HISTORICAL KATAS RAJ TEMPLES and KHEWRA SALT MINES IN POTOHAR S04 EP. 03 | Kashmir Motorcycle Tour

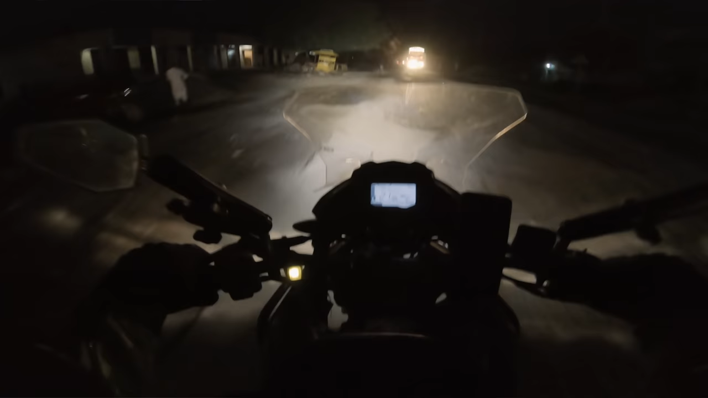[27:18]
शायद आपने कुछ फुटेज उसकी देख ली होगी तो आइडिया होगा कि किस तरह की रोड थी, बहुत ही घटिया।
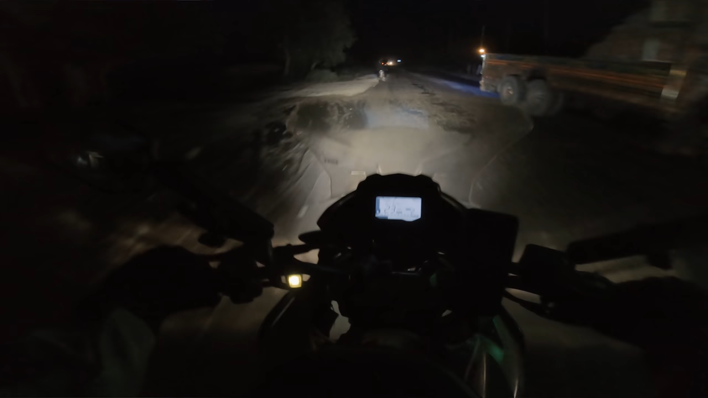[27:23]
मेरे ख्याल में जितनी भी मैंने पाकिस्तान में बुरी रोड्स देखी होंगी, ये उनमें से एक ज़रूर होगी, जो टॉप ऑफ द लिस्ट रोड्स होंगे उनमें एक है।
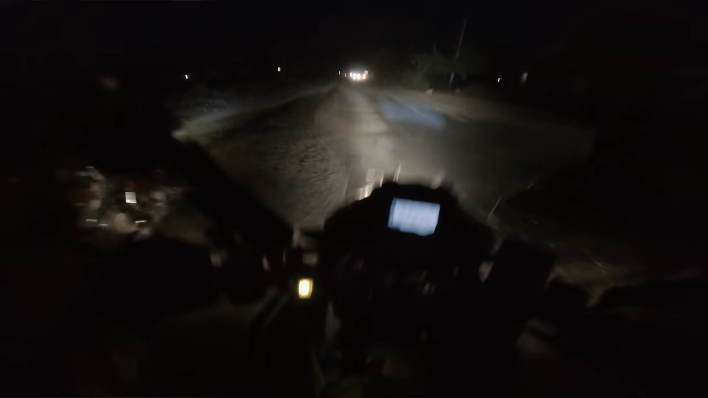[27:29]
तो अभी यहाँ पे होटल के बिल्कुल सामने जी है दीवाने सईद के नाम से एक होटल है, जो मैंने होटल लिया रात रहने के लिए,